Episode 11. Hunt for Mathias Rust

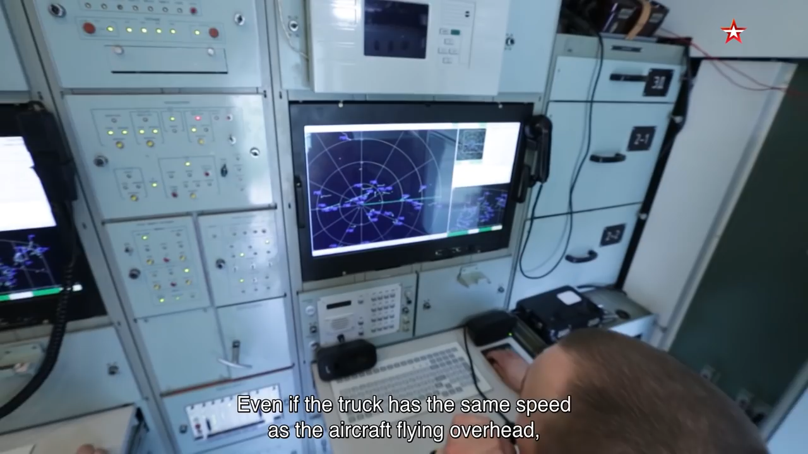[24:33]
Даже если они будут с одной скоростью идти друг на другом, вот, станция распознает, что это летающий объект, и выдаст его на индикатор кругового обзора.